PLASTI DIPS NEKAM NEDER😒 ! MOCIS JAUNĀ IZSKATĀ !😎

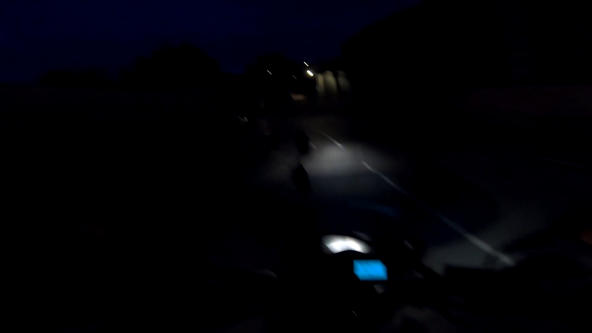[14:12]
Droši vien tur augstāk vai zemāk. Bļen, visur lampas ir, nav tāda normāla tumsa nekur.